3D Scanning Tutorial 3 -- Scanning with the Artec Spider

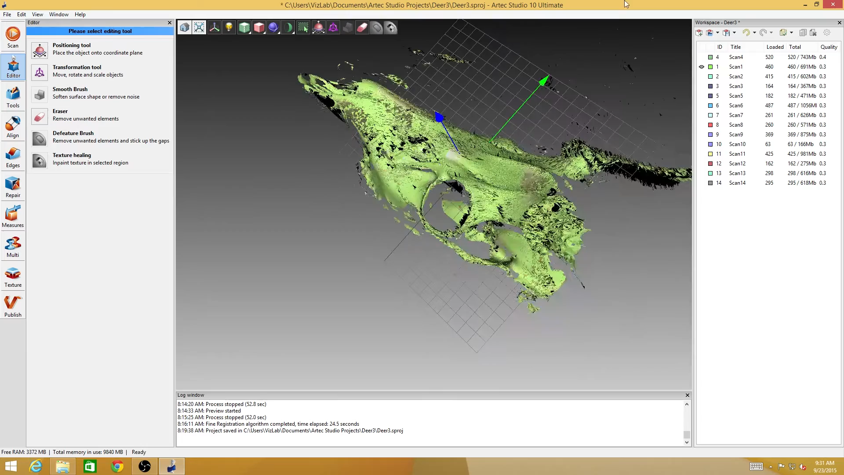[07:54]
there's still a lot of garbage data floating around in space and these are just artifacts from
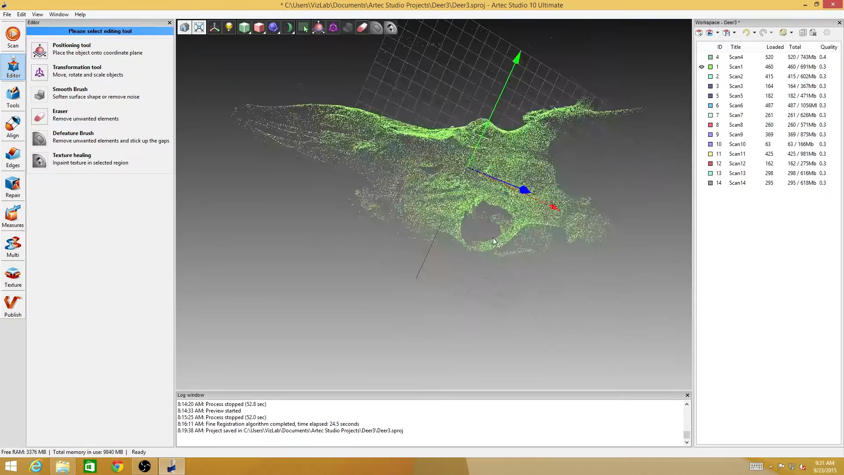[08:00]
when the scanner is just wrong and you'll also look at you'll see some of these little spiky artifacts on the surface that's okay we'll we'll work those out
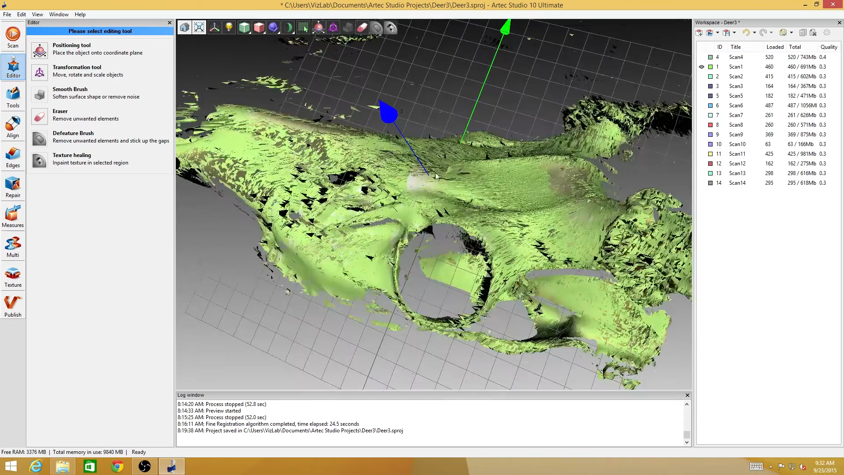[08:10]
and that's one of the reasons I say that the more data that you get for
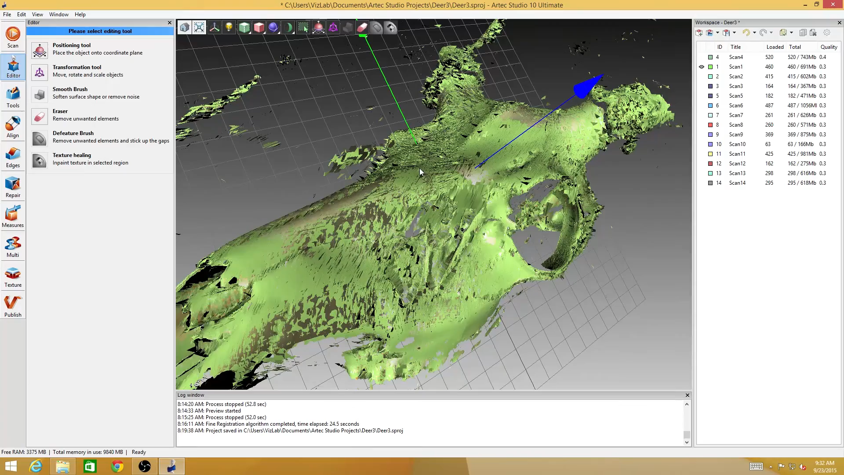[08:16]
a surface the better it is because it's actually going to do some sort of statistical analysis and figure out which of these spikes are actual spikes in which of these spikes are not supposed to be there and it'll sort of filter all that stuff out so
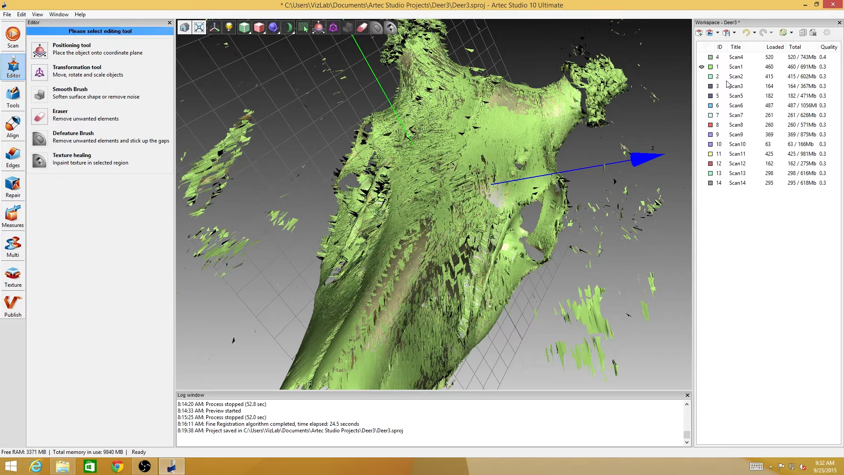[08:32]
this process can actually go on for a while depending on how many scans you have
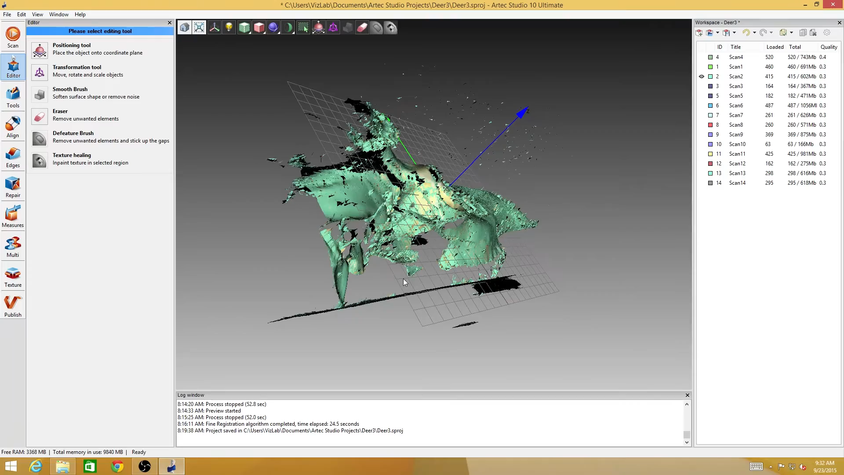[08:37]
looks like I've got a dozen and some change scans to go through so I'm I'm just gonna go ahead and do them all this process to all of them and through the magic of video editing you will be none the wiser
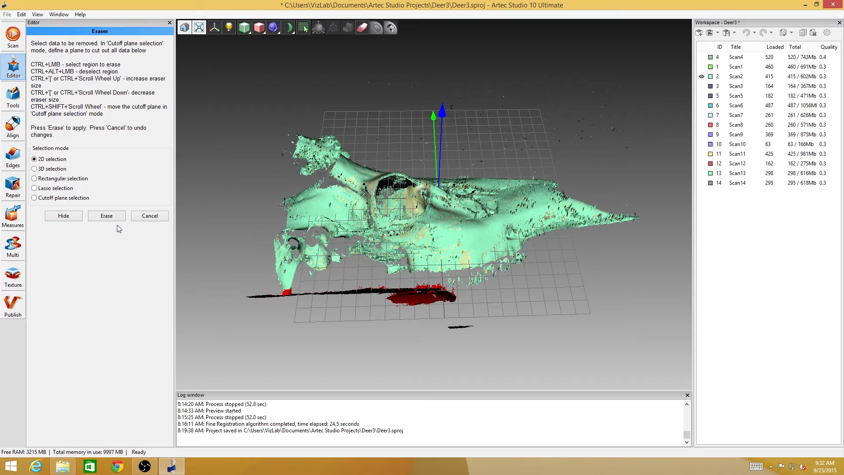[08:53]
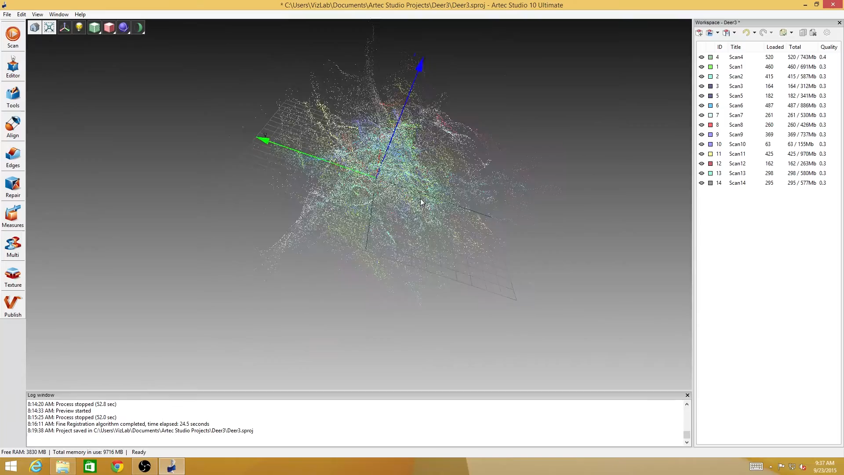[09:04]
okay so we're we're done with that process I've erased pretty much everything that's not deer skull from the scan it still looks like a jumbled mess we're just about
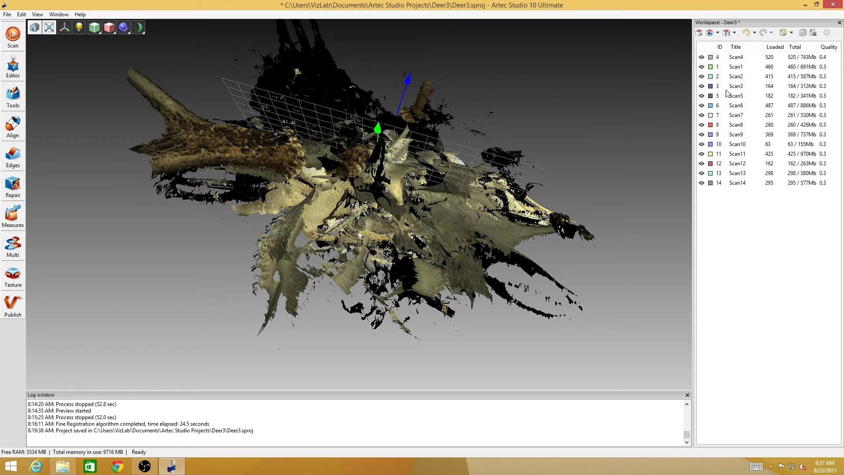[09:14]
ready to start the process of aligning the different the different data
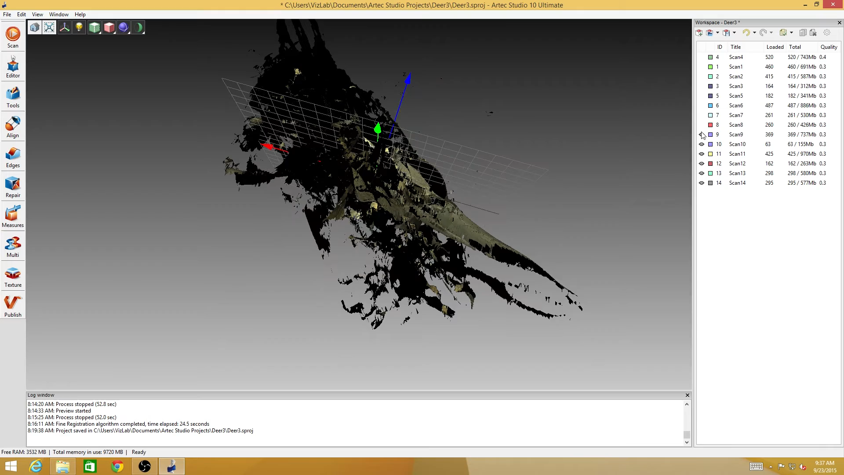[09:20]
sets together I'm going through and I'm toggling the visibility of all but one of them because there's one thing I want to show
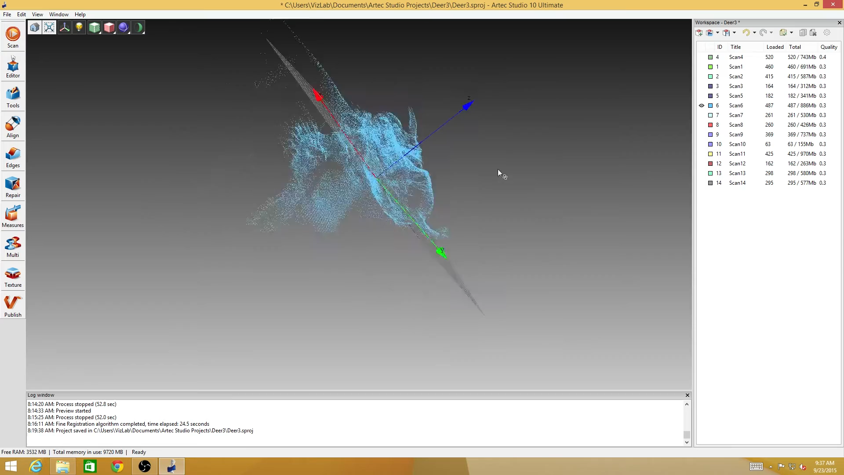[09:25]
you before that process okay so scan number six here when scan number six
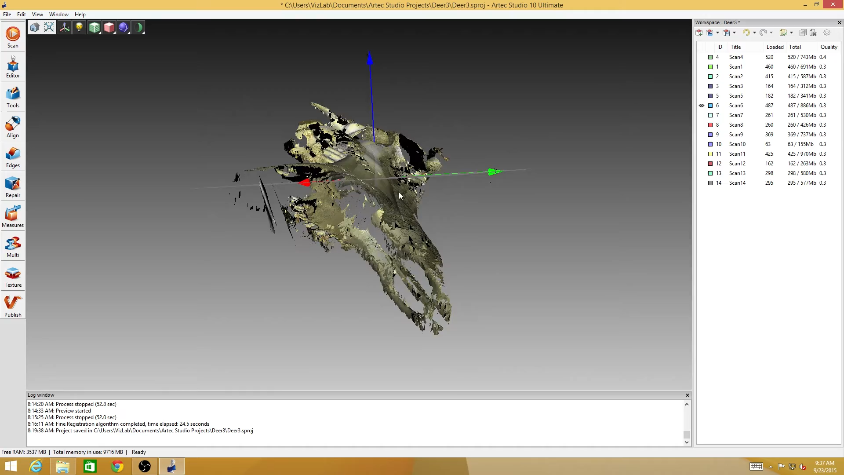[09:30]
happened you see how it sort of got looks like
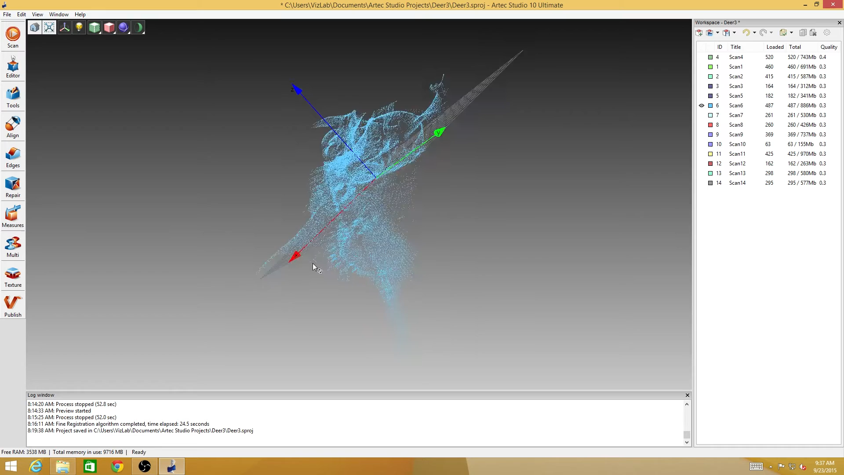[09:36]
it's almost got two noses here so on this one as I was up here trying to get the out of the orbital
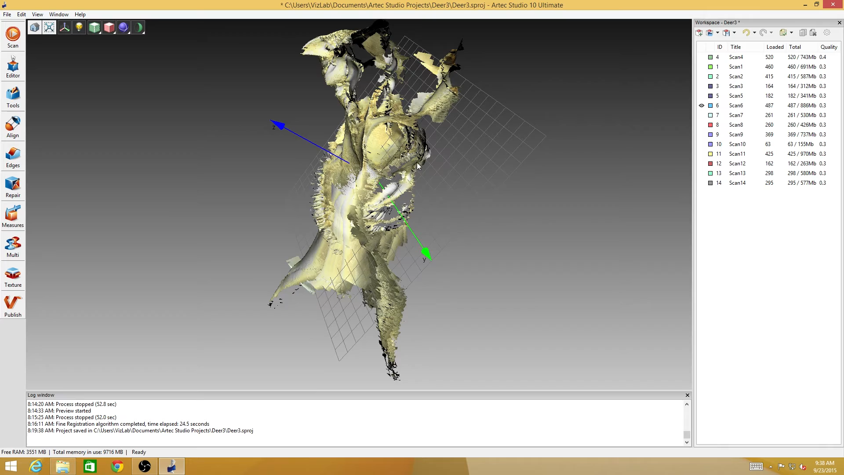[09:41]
cavity I lost tracking and then when it reacquired tracking
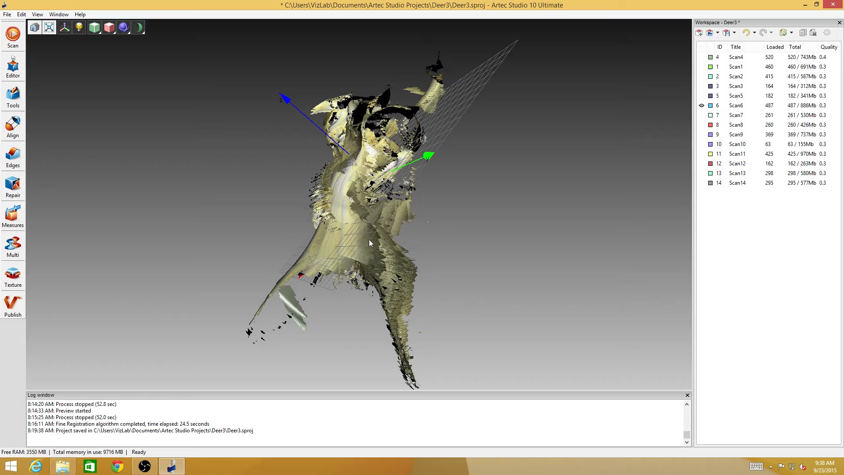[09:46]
it was wrong so it kept
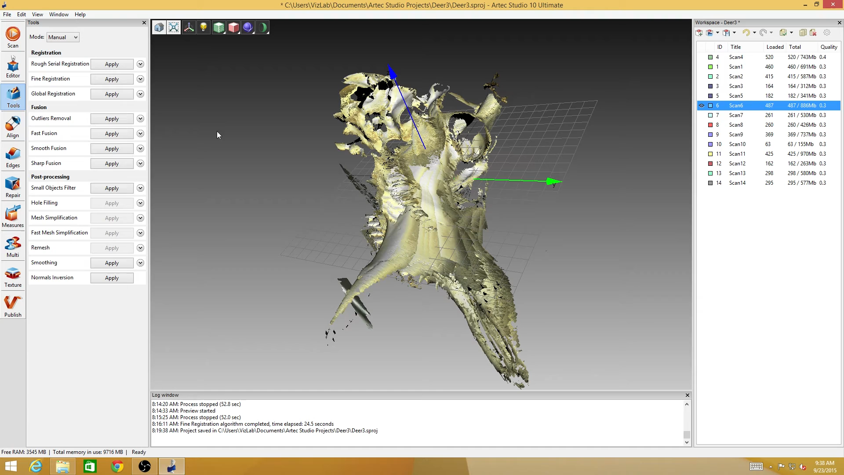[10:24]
so I'm going to skip ahead just a little bit and go to something that I would normally save for later on in this process and I'm going to do this just on this one selected scan and it's going to be first thing I'm going to do is a rough serial registration and what this does as opposed to other types of registration that I'll talk about more in depth in a little bit it goes through each frame of data and tries to figure out if
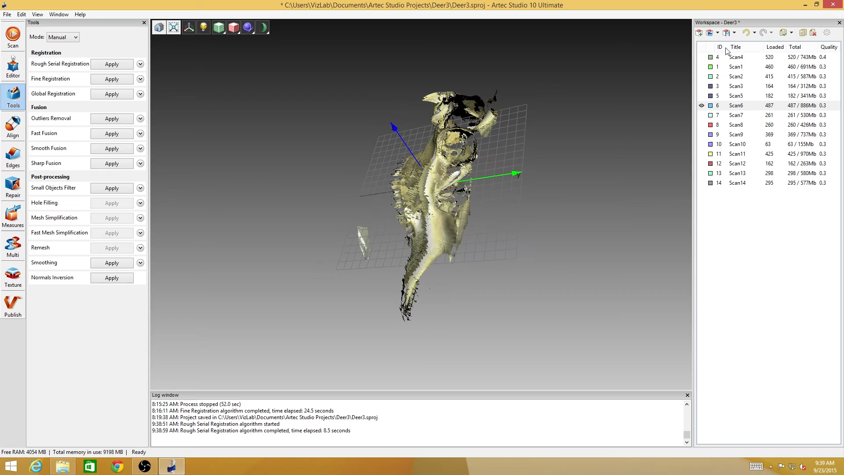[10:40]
each individual frame of data is in the right place and you see how it very quickly lined up the two noses in the data set so now the second nose that was oriented wrong
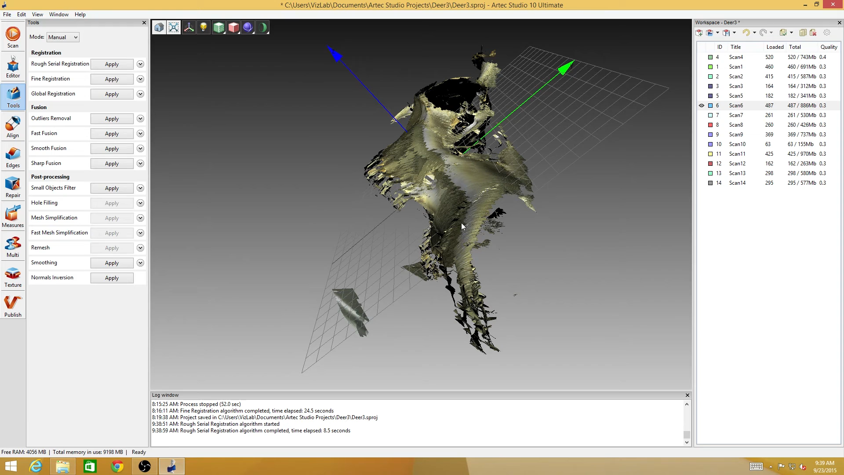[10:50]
when I reacquired tracking is now back in the right place so things that come out looking just horribly grotesque like oh it looks like it did the right data but it's
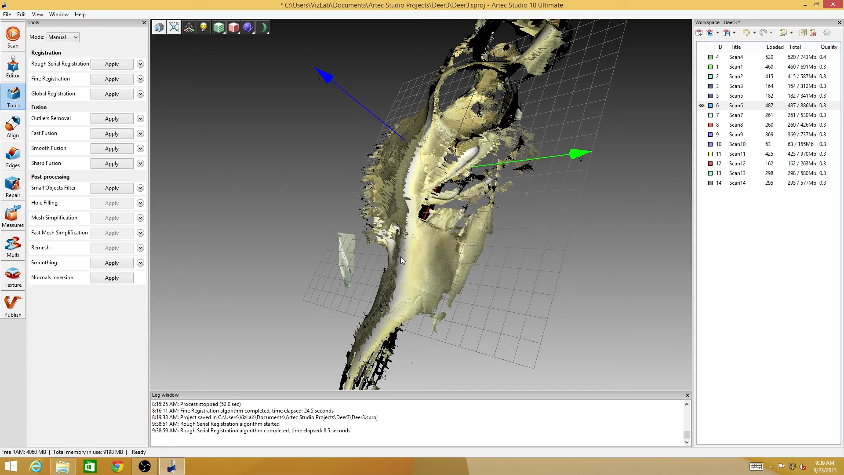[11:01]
pointed and completely in the wrong direction you can fix that with a rough serial registration it also exposed some more of the tray that I couldn't get to when the nose was in the wrong
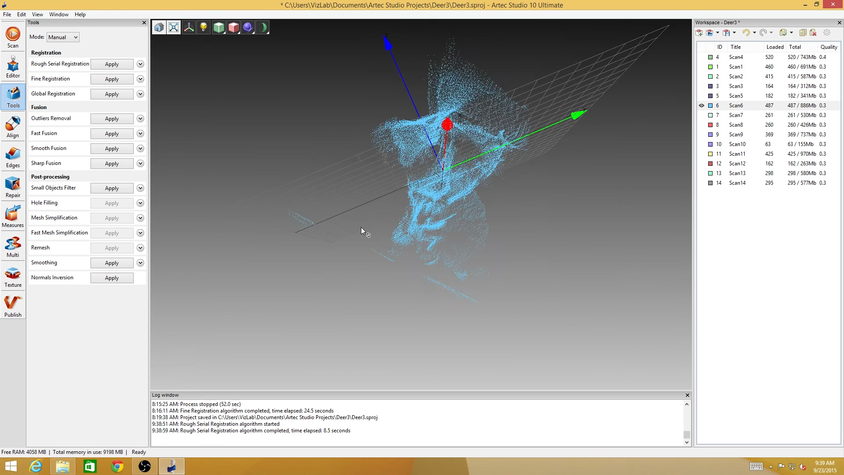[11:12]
place and now I can go back in there and clean that up a little bit more so we'll start the alignment process here